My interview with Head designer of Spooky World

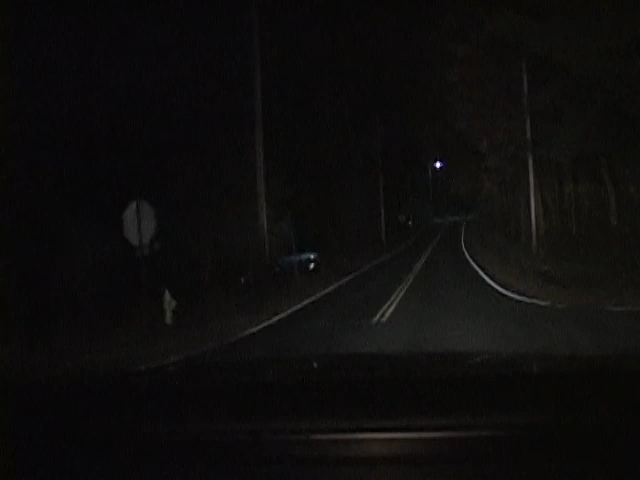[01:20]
We might not even get to Spooky World. Unbelievable. Stop sign's coming down the road. Stop sign just grew up out the ground, man. You believe that?